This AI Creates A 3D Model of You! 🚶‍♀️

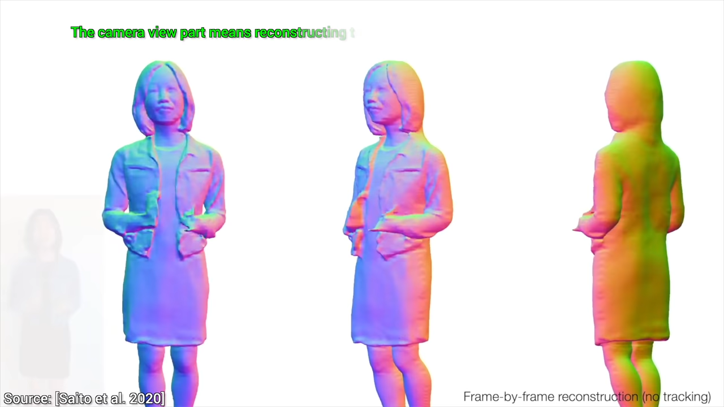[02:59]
Let's have a look. Don't expect miracles, at least not yet, there is obviously still quite a bit of flickering left,
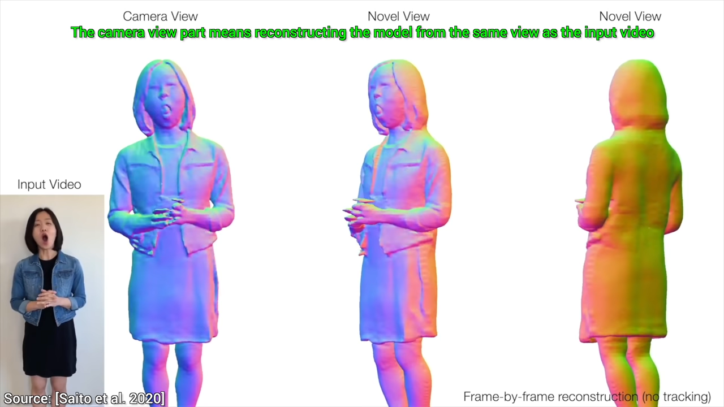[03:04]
but the preliminary results are quite encouraging, and I am fairly certain that two more papers down the line,
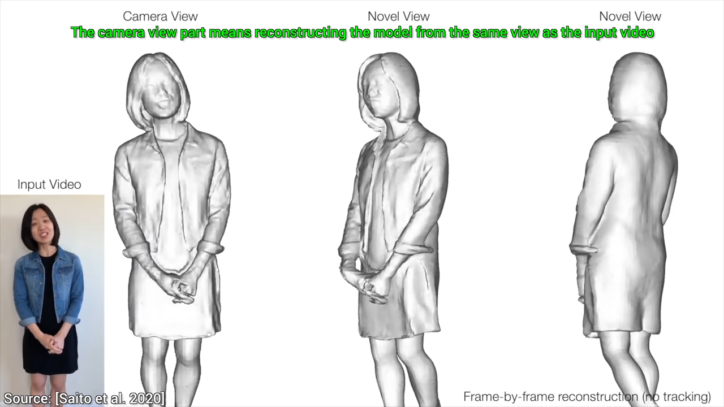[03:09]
and these video results will be nearly as good as the ones for the still images.
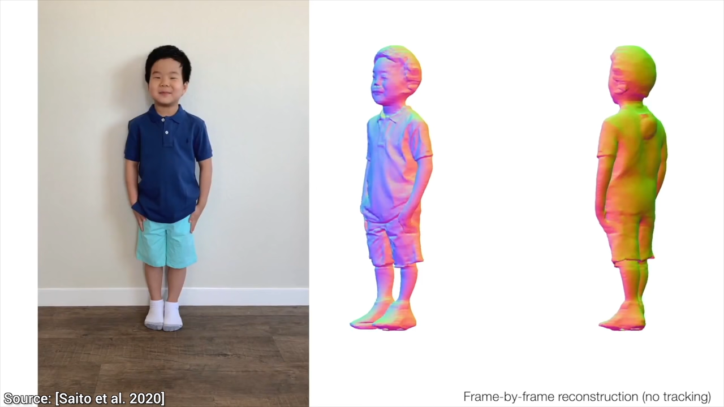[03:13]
The key idea here is that the new method performs these reconstructions in a way that is consistent,
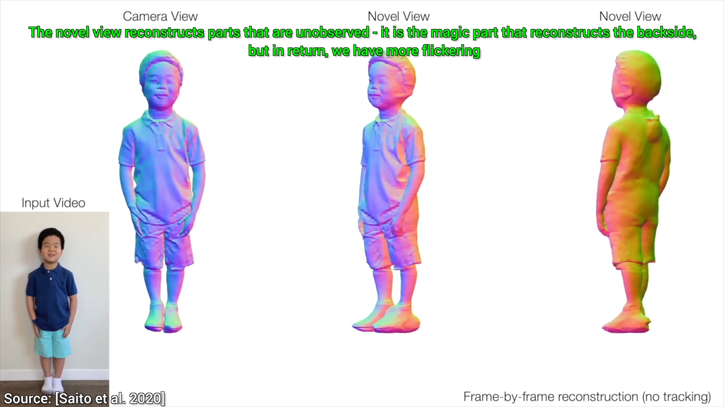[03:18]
or in other words,
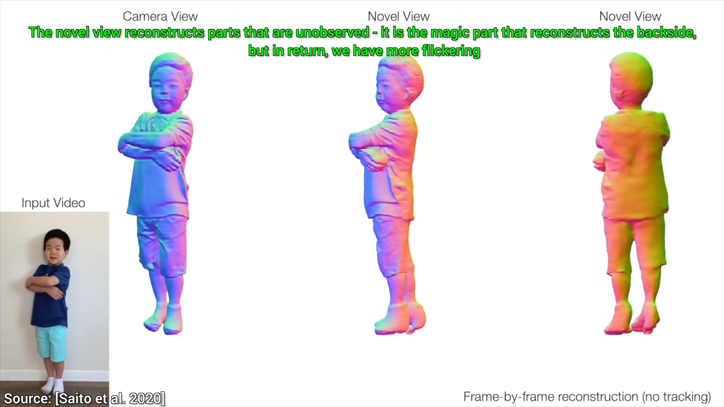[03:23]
if there is a small change in the input model, there will also be a small change in the output model.
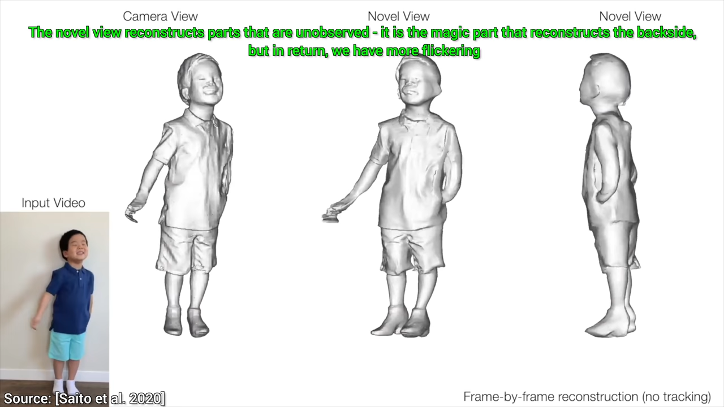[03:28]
This is the property that opens up the possibility to extend this method to videos.
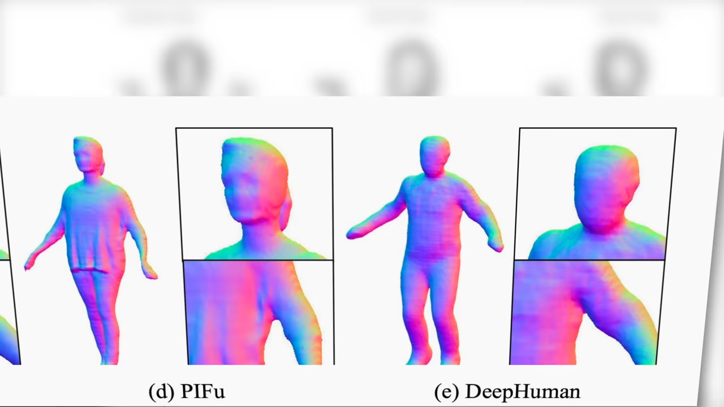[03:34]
So, how does it compare to previous methods? All of these competing techniques are quite recent, as they are from 2019.
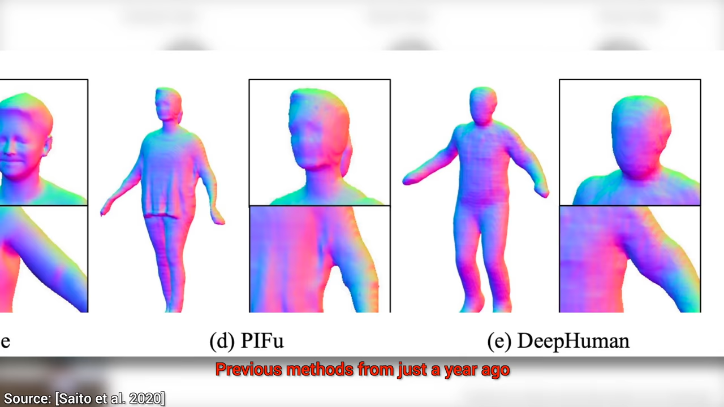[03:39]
They appear to be missing a lot of detail,
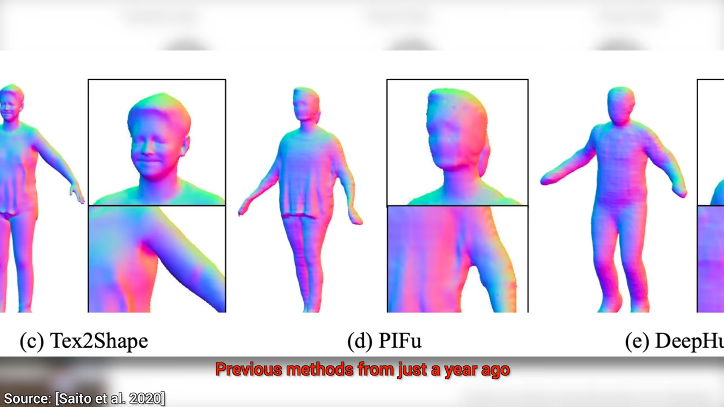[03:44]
and I don't think we would have a chance at recognizing the target subject from the reconstructions.
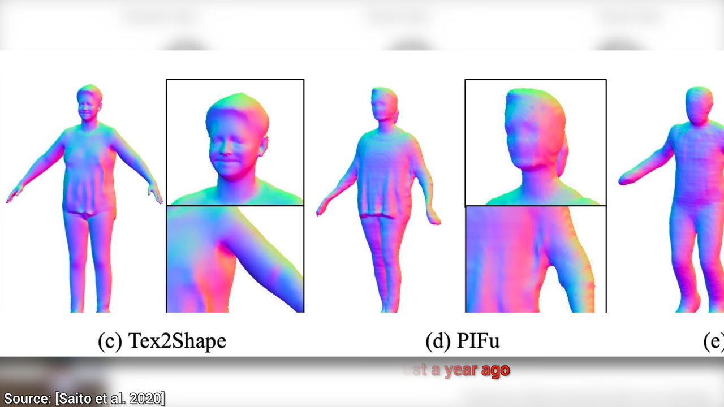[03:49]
And now, just a year and a half later, look at that incredible progress.